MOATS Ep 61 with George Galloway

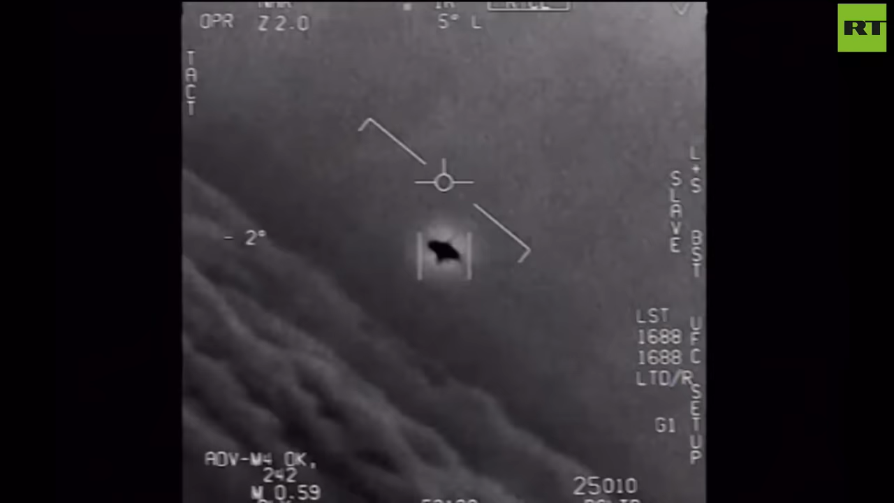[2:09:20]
gather intelligence rather than extraterrestrial florida senator mark rubio told the miami radio station we have things flying over our military bases and places where we are conducting military exercises and we don't know what it is
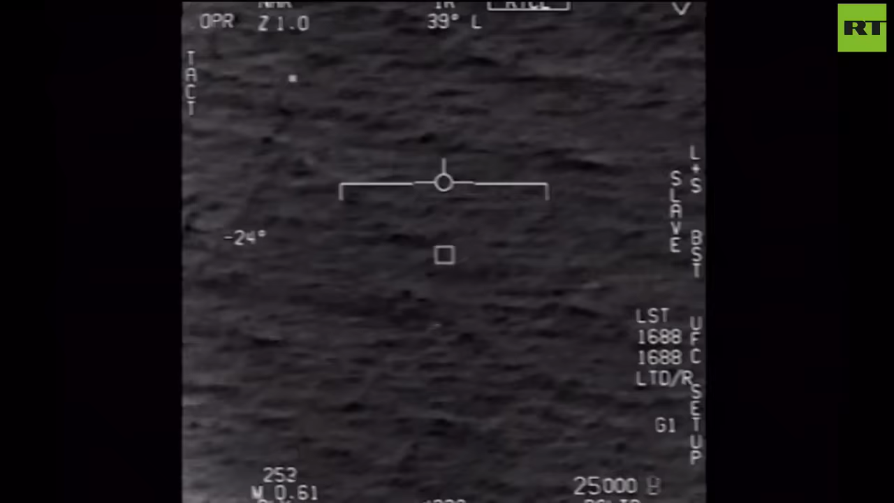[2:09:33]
and it isn't ours so that's a legitimate question to ask videos released by the pentagon appear to show unidentified
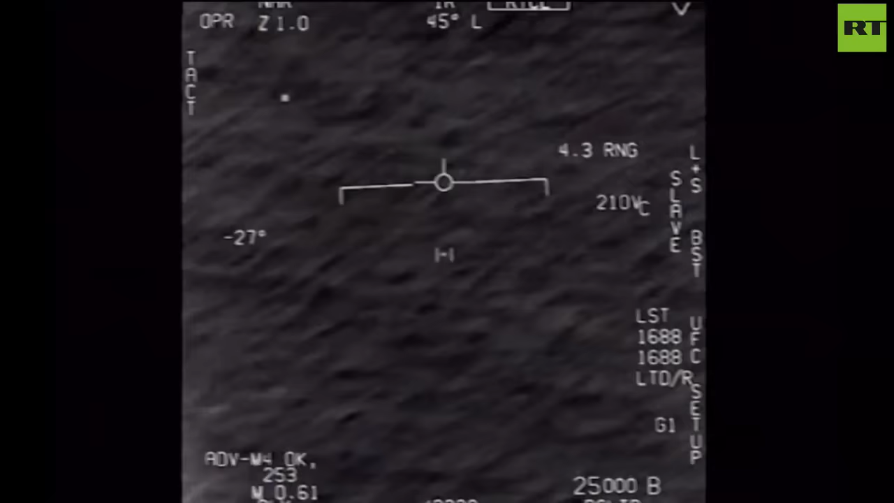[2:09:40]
flying objects rapidly moving while recorded by infrared cameras two of the videos contain service members reacting in awe at how quickly the objects are moving and that's the latest here on sputnik news i'm jamie low